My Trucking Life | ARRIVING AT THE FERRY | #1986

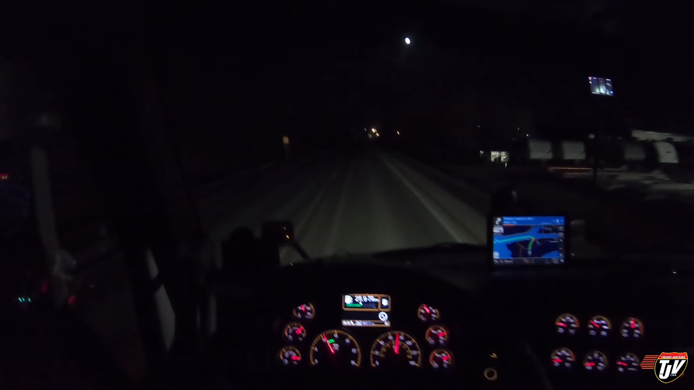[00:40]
good morning sir weasel what is going on outside what is going on
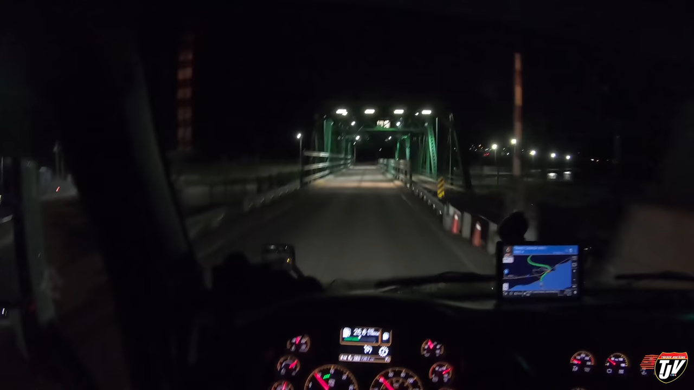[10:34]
and this bridge here it changed it a little bit oh there's a railway going over there that wasn't there last time was there oh we're gonna be right in this narrow spot oh that was narrow this is cape breton nova scotia at the roundabout take the second exit 500 meters and then keep to the left 100 meters all righty so we have about another hour and a half two hours to the ferry
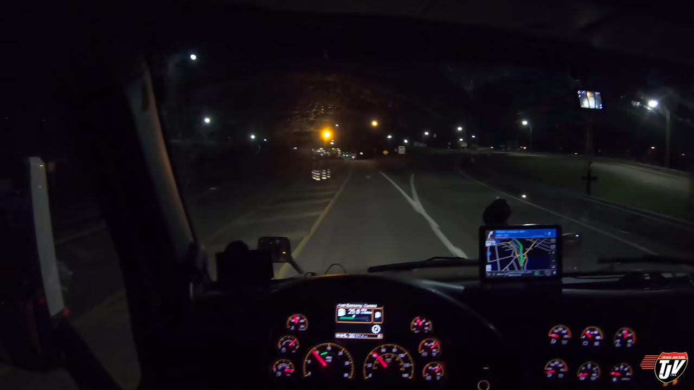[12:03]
gotta check in here first i think and then i'll check back with you guys looks like the boat is still here pardon me the ship it's a ship i wonder if they're running late from i don't know where do i check in again this doesn't look from ah here it is here it is okay all right oh whoa thanks you want to make sure you slow down
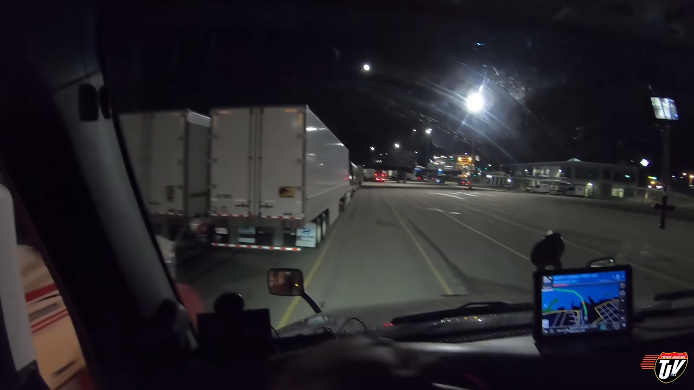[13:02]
these lanes are so narrow it could have made them a little bit wider but that's just me complaining i mean i haven't complained much today so i figure i gotta find something to complain about
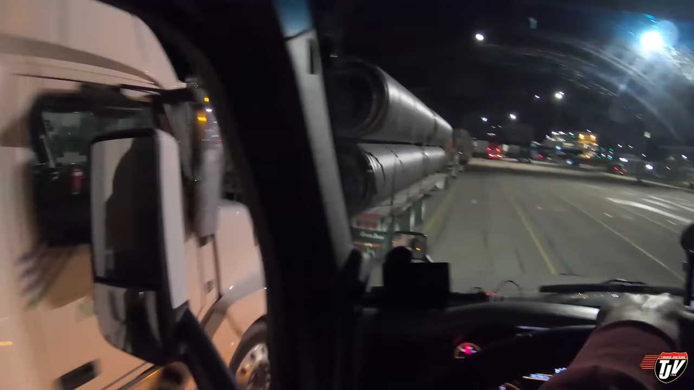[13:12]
thanks all this is going to newfoundland
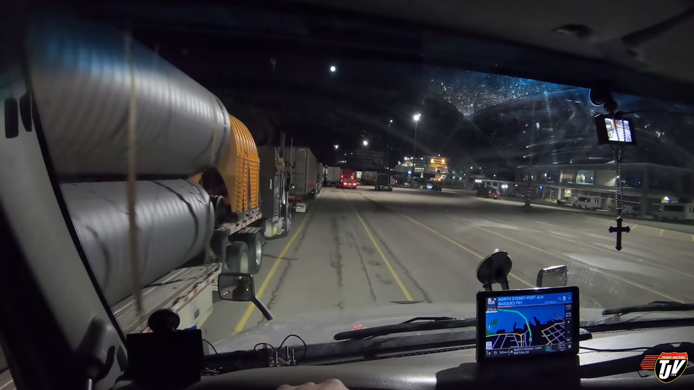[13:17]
so i've got to get up at 6 30 a.m tomorrow because they're going to start loading trucks and i've got to be ready to move forward if need be but i won't be on the ship i think one ship today got cancelled because of bad weather oh come on transmission stop being goofy